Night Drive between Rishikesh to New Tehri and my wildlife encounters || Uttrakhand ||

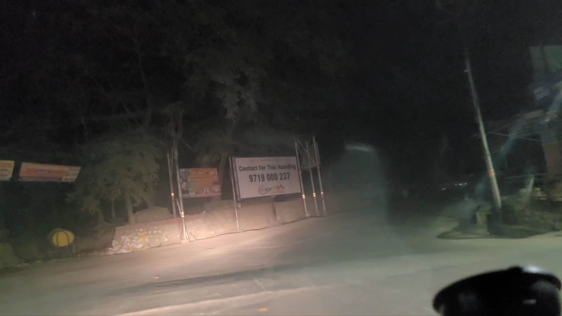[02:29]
खतरनाक है क्योंकि वहाँ जंगली जानवर जरूर रहते ही हैं.
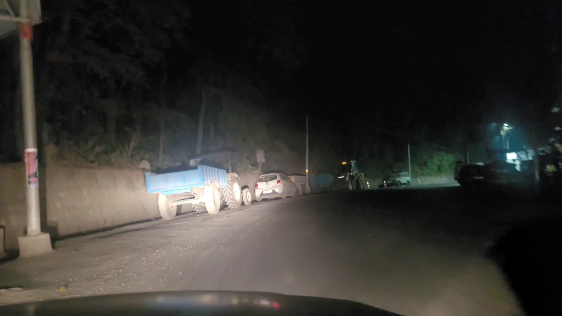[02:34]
मैं ढाल वाला में ऋषिकेश के अब माँ भद्रकाली आने ही वाला है. ये आ गया भद्रकाली.
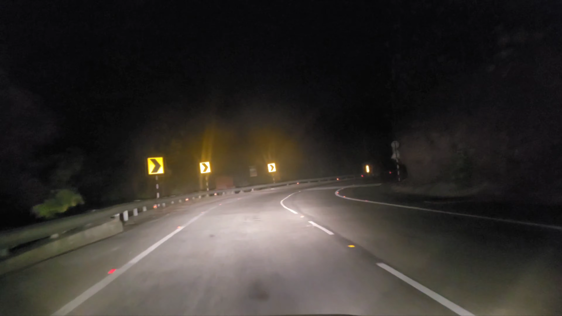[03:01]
हम अब भद्रकाली से ऊपर चल रहे हैं. सुनसान रास्ता है. इस वक्त जनरली लोग ड्राइव नहीं करते हैं रोड पे.
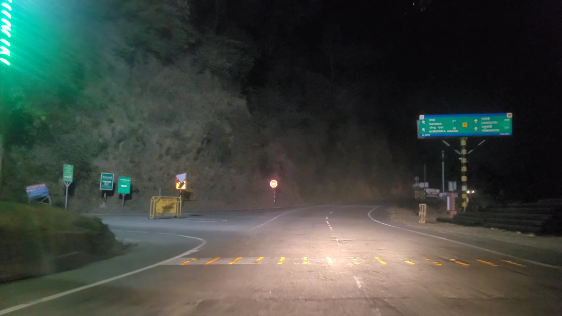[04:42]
क्योंकि बाईपास रात में सेफ नहीं होता है. ये है नरेंद्र नगर के सिटी का रास्ता. रात में बिल्कुल ही सुनसान होता है. पहाड़ में लोग 8 बजे तक दिखेंगे, उसके बाद फिर सभी घर में चले जाते हैं। अभी तो फिर भी 11:15 बज रहा है, लोगों का बाहर होने का सवाल ही नहीं पैदा होता।
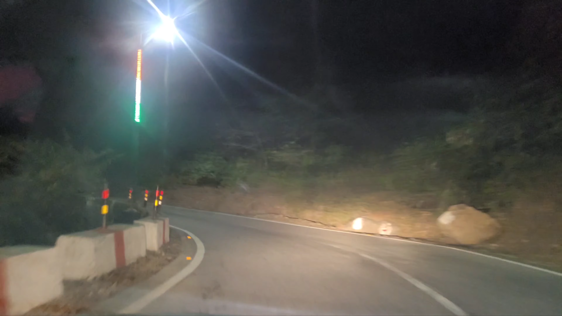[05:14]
हम गुजर रहे हैं नरेंद्र नगर सिटी की तरफ से, ऑन द वे टू न्यू टिहरी।
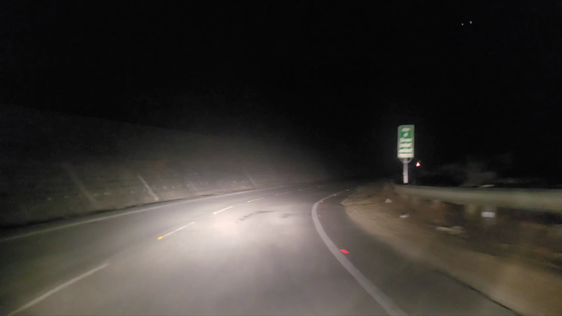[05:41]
तक के सफर में कुछ भी नहीं दिखा, कोई जानवर नहीं, यही सुनसान रास्ता है। नरेंद्र नगर पार कर चुके हैं और अब खाड़ी पहुंचने वाले हैं।
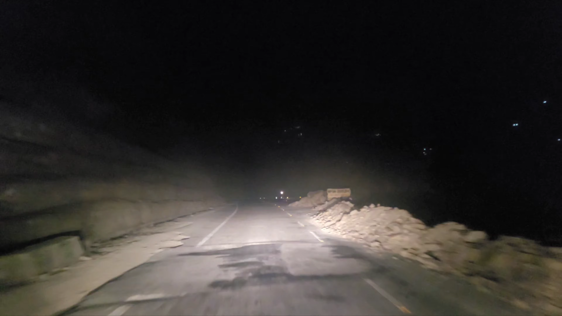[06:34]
और चलेंगे चंबा की ओर। देखने के लिए धन्यवाद।
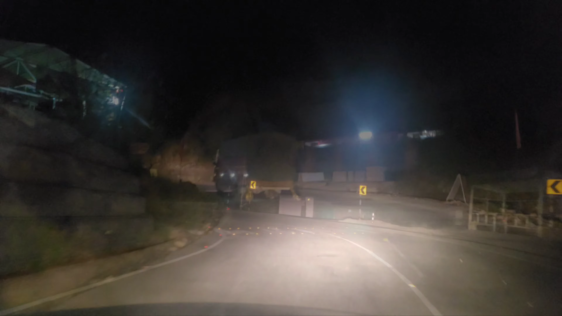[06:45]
अब हम पहुंच गए हैं चंबा।
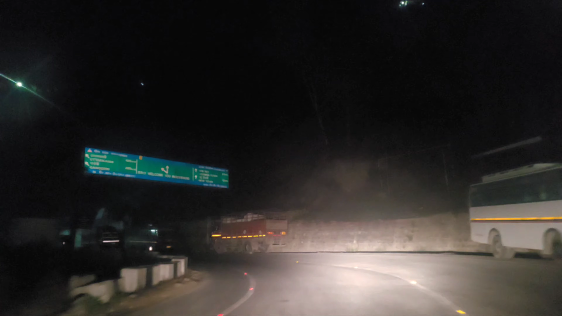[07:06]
और यहां से अगर हम लेफ्ट ले लें चले जाएंगे गंगोत्री,
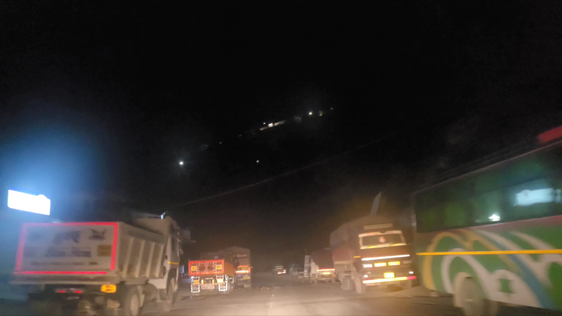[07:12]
यमुनोत्री, उत्तरकाशी और हमें जाना है न्यू टिहरी के लेफ्ट, और हमें जाना है न्यू टिहरी तो हम चलेंगे राइट। ऑल वेदर रोड ऋषिकेश से यहीं तक। अब ये नॉर्मल पहाड़ी रोड है, पतली वाली।
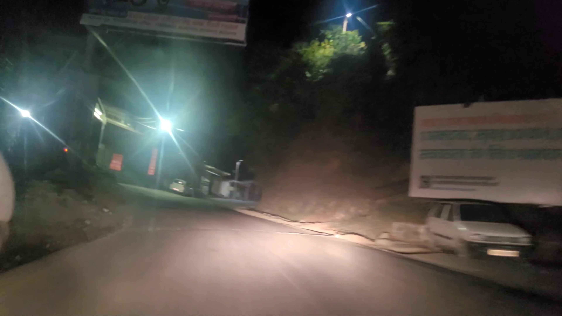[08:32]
यहाँ दो पेट्रोल पंप पड़ते हैं, एक इंडियन ऑयल का और एक भारत पेट्रोल। अभी एक चौराहा आएगा, ये यहाँ से लेफ्ट धनौटी मसूरी और राइट न्यू टिहरी।
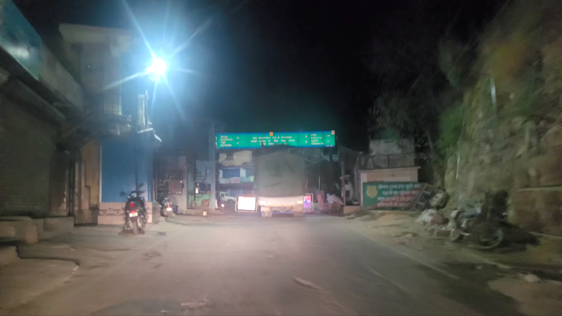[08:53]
हम जाएंगे राइट इस चौक से न्यू टिहरी के लिए। नई टिहरी
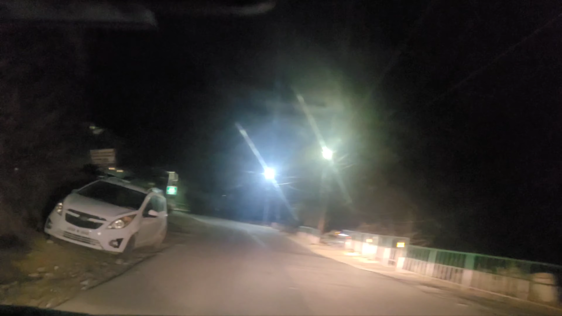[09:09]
11 किलोमीटर। ये टिहरी का वन क्षेत्र,